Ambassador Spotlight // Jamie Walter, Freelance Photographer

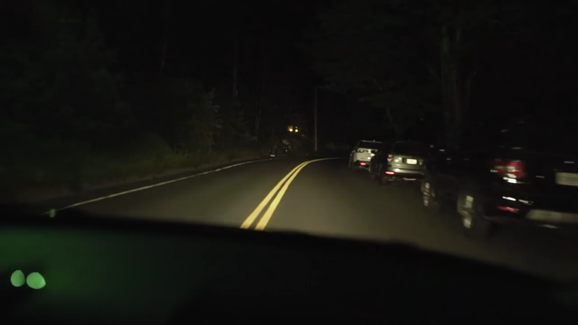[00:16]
So it's 3.30 in the morning. We're headed to Otter Cliffs in Acadia National Park.